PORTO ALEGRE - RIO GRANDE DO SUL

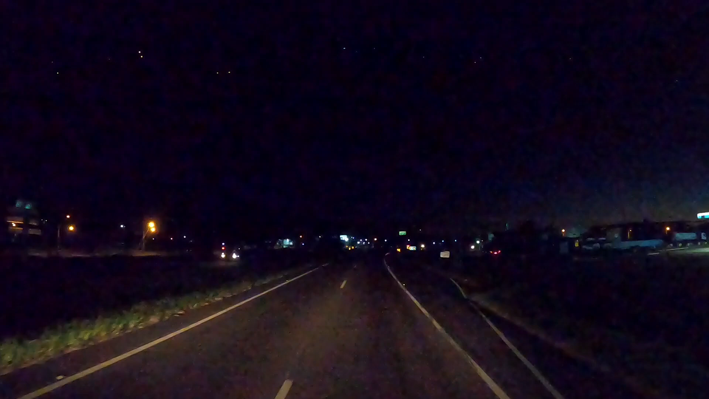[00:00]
Pessoal, bom dia, bom dia. Tá feio aí, hein? Madrugada. 6 horas, então vamos passar aqui por Porto Alegre logo de manhã cedo, bem cedinho. Estou vindo lá de Cachoeira do Sul, sentido Sorocaba, São Paulo. Pena que não, o sol ainda não nasceu. É muito bonito ver o nascer do sol aqui no Guaíba.